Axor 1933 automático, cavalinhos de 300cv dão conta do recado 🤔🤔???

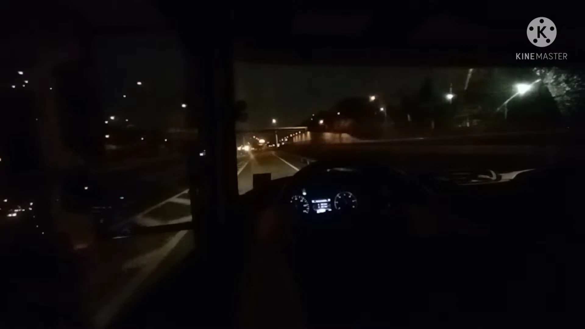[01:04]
Fala galera, beleza? Como vocês estão, turma? Tranquilo? Então, é isso aí, turminha Hoje nós estamos aqui na madrugada Vamos atravessar a Marginal Tietê Né? Estamos chegando aqui já no finalzinho da castela Pra acessar a Marginal Vamos ali no Guaratinguetá hoje, turma E vamos bater um papo aqui Enquanto a gente atravessa a Marginal Vocês viram a Marginal na madrugada Agora são 4h e 6h da madrugada